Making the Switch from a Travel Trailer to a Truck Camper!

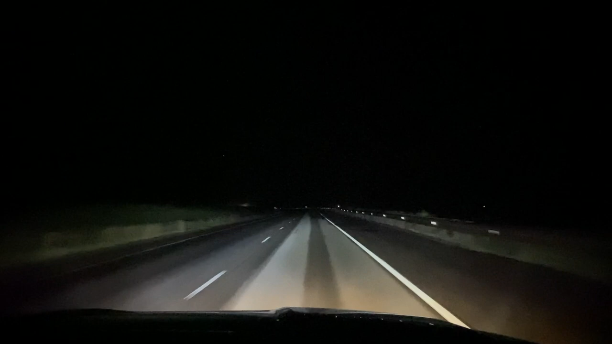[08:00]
Until the sun went down, and we were driving in complete darkness. Needless to say, by the time we arrived to the hotel, we were exhausted.